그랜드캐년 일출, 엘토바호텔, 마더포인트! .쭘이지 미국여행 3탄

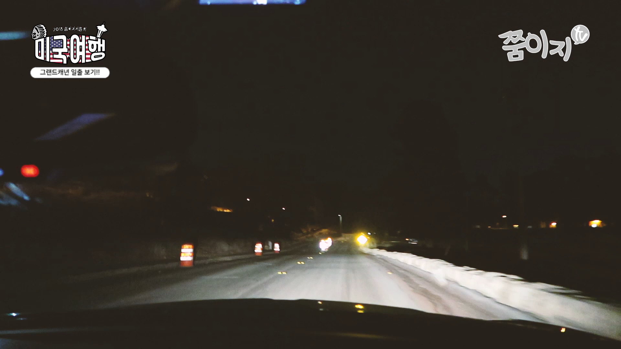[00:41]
이렇게 어두운 곳을 지금 뭐 하러 왔어? 지금 6시가 조금 넘었는데 지금 해가 뜨고 있어